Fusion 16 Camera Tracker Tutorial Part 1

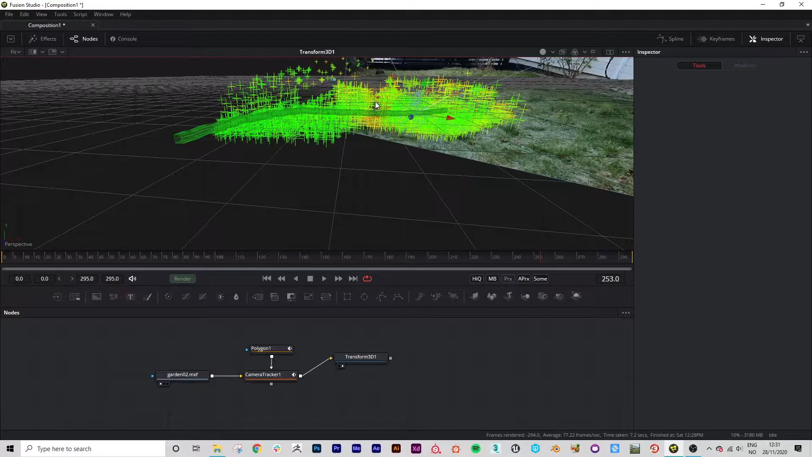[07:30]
looks like it's the hedge so we can start removing some of these points we can do this just simply by dragging over the top of them and whacking delete and that will remove them.
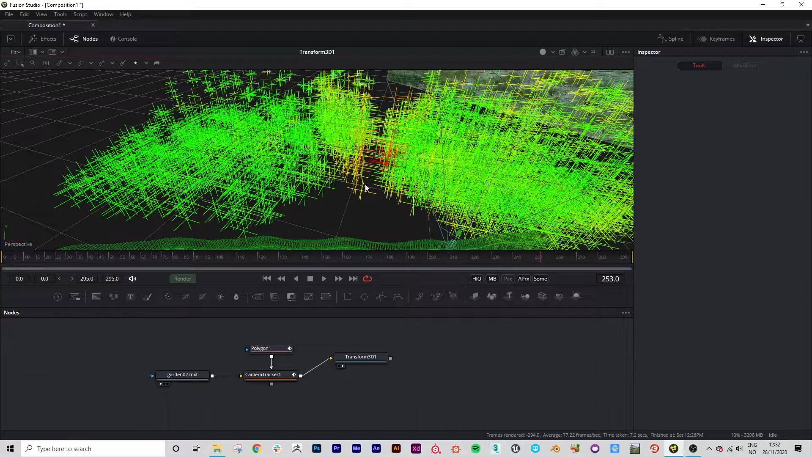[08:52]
Okay that's weird that it won't let me delete them. Or there's so many that it's deleting and I can't actually see what it's deleting. Yeah I think that's the case. That's okay. So basically we're just going to remove any of these bad ones that we can see. Oh as well if the point cloud thing that's been generated is absolutely massive and you can't see anything. If you go back into the camera tracker you can go up to this tab
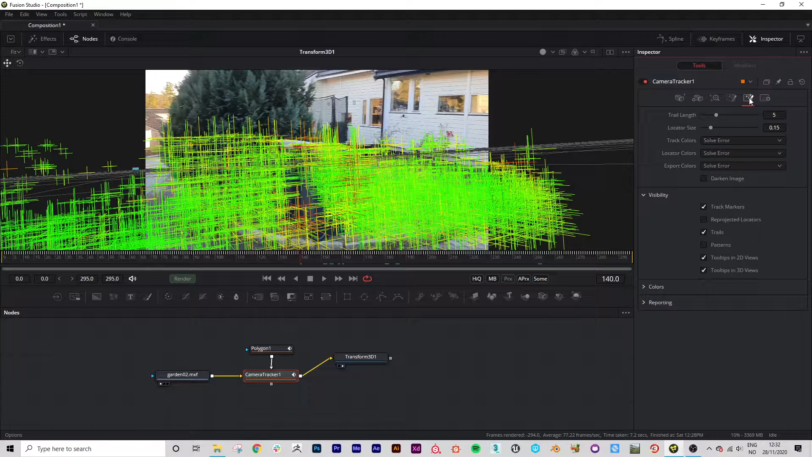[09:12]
here and then just change the locator size down to make it easier to see where these points are.
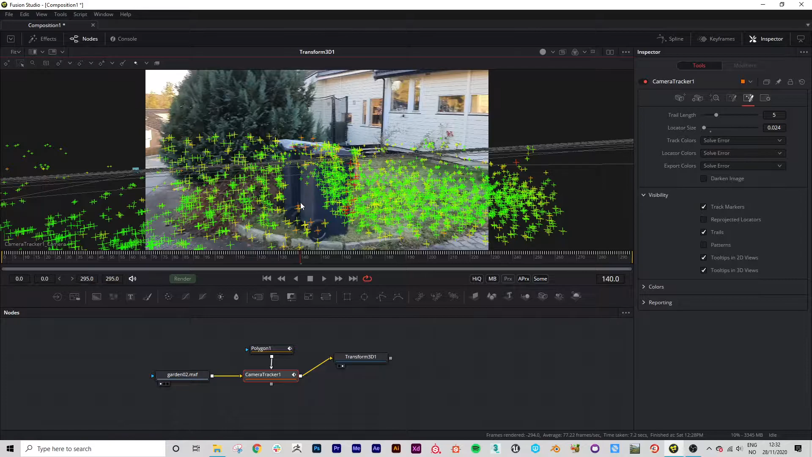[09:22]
Like that. And yeah just keep changing views whatever works for you to see where these points are.
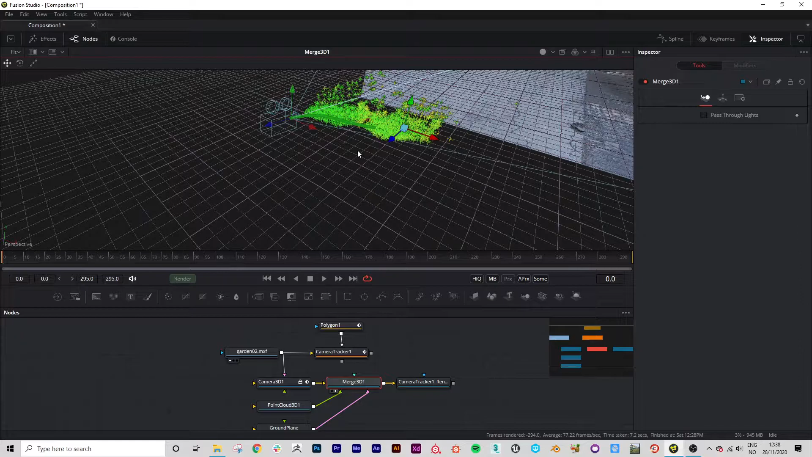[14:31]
We can then see that our ground plane, which is this purpley thing, we can make this a bit more obvious if we come in here, turn up the subdivisions and maybe change the colour of it so it's slightly brighter. Like this, we've got our ground plane, we've got our point cloud that's been generated that is sat on our ground plane, which we need. If you generate this on export and the ground plane is all over the show,
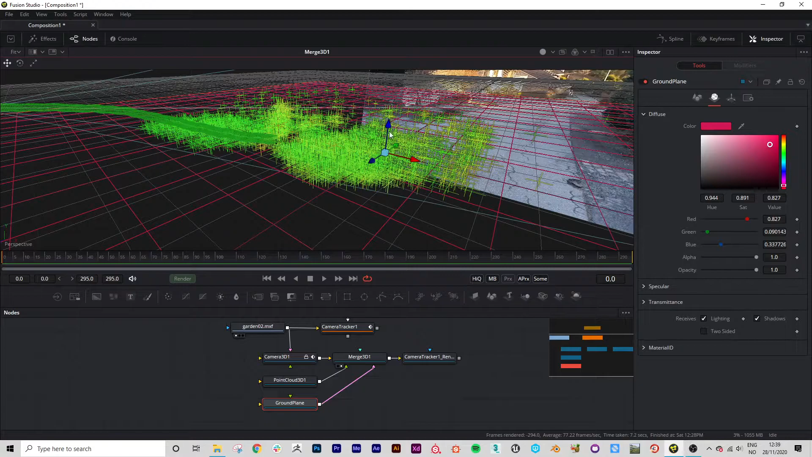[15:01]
then you need to redo the export because the track won't be solid and everything will be sliding all over the show.
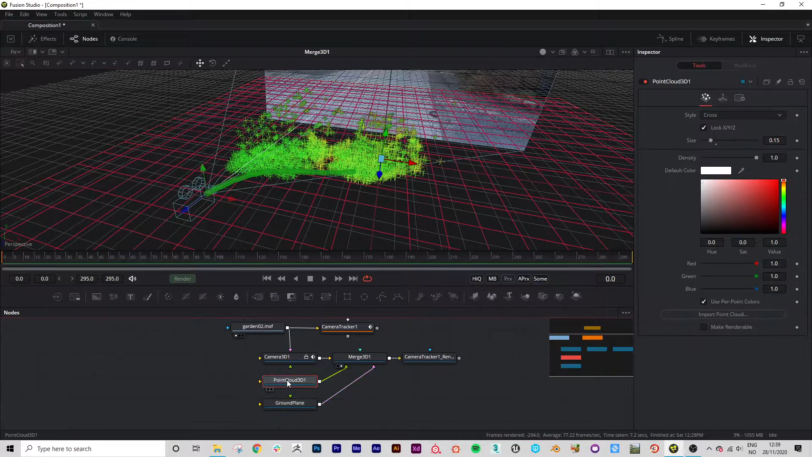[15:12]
So in here, we can change point cloud settings so that we can change the point, which I prefer. I think they're easier to see. We can even see where that hedges here as well perfectly with this. And the garden and then obviously this was the driveway. So it gives a really nice view of what's going on.
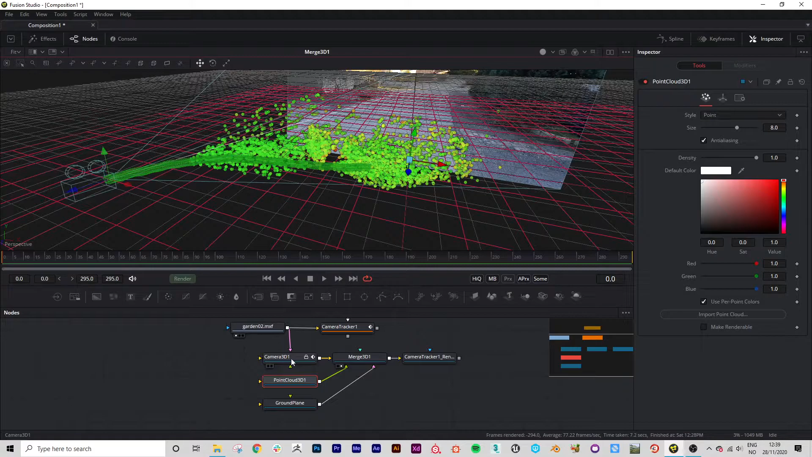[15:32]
And then obviously the 3D camera is the camera that's then been generated with the keyframes, which you can see here running along. This path. So we change this to camera 3D. We can then see all of this in our scene. So then if we press play.
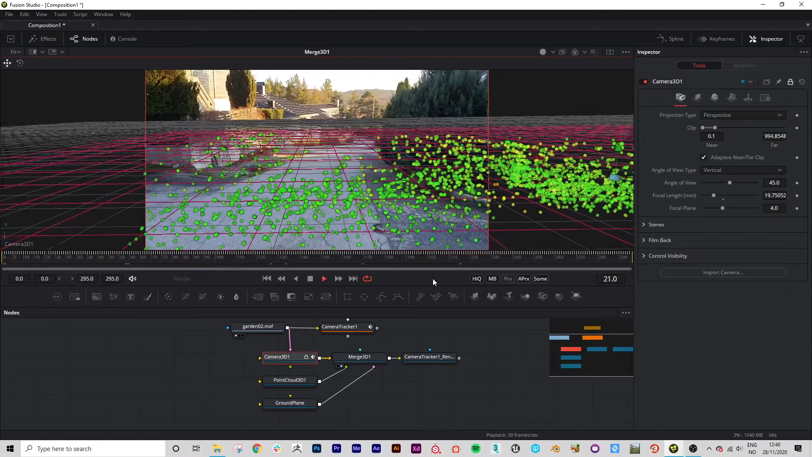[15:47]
We can see that the ground plane sticks fairly solidly to the ground, which is exactly what we want. So this is looking very good for tracking that cube. Basically to generate a cube, what I'm going to do is grab one of these points that I like the look of.
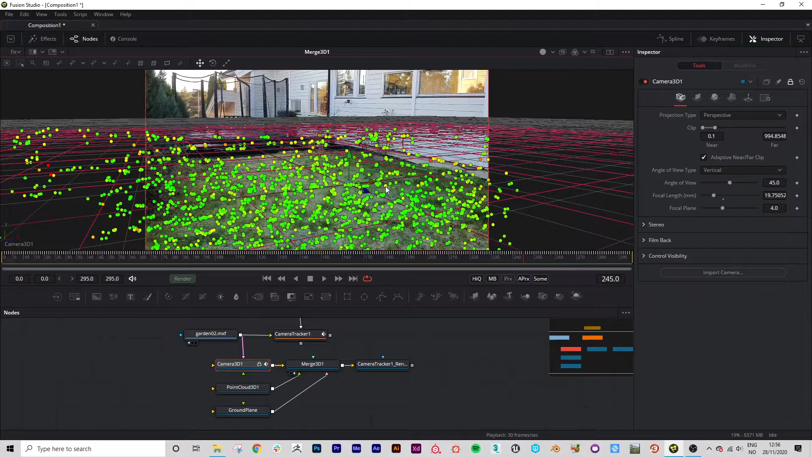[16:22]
Maybe, I don't know, wherever you want to place it really. It should track pretty solid in this garden anyway. I'm going to grab this one. From here, you can right click this point cloud, which is super cool. Come down to point cloud 3D. And then from here, you can generate shapes. So we're going to just create a shape and it's going to create a couple of nodes when I press this. So now we have the merge, which is merging the 3D shape to the point cloud from the point cloud and the shape. And here it is. This is our cube.